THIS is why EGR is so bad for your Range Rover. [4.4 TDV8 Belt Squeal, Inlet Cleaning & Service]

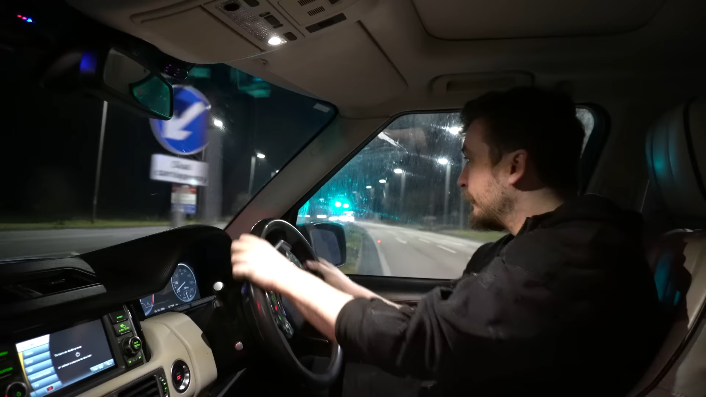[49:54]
So just pulling onto the main road here, I'll just give it a bit of a squirt.